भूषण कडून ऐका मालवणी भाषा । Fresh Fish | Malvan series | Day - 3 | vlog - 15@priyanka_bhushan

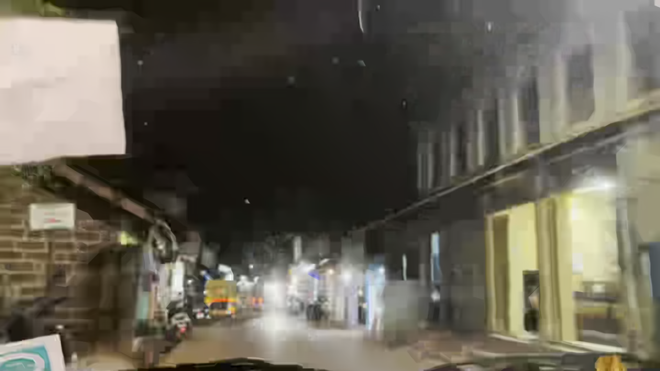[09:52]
हे आहे मालवणचं मार्केट, मालवण बाजार.
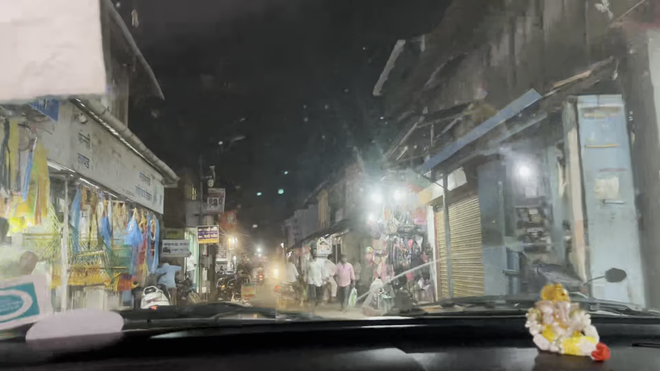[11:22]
इथे असं हे नाही आहे कुठे, ते रेडी टू इट वाले हे दिसत आहे डबे. बघताच खाय आणि चलताच खाय,